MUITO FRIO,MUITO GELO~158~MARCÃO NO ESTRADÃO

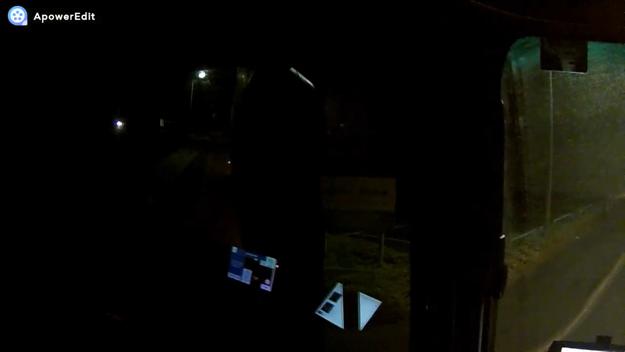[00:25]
Olha aí, o vidro tá embaçado de gelo. Tem que jogar água aí porque eu no mija-mija ali já congelou.
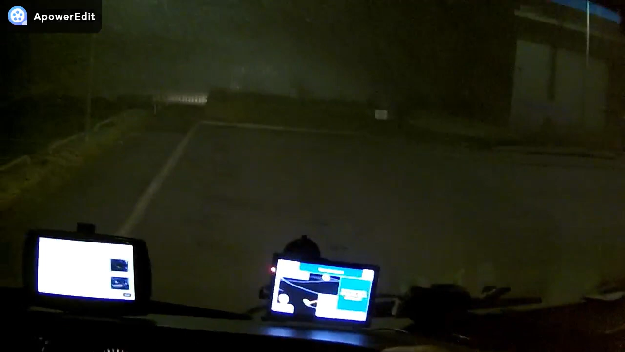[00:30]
Agora já rodei aí, quatro. 180 metros, dobre à direita. 232 quilômetros. Rodei 232 quilômetros com 3 horas de condução aí. Vamos aqui, tem que pôr o caminhão ali naquela toca ali agora.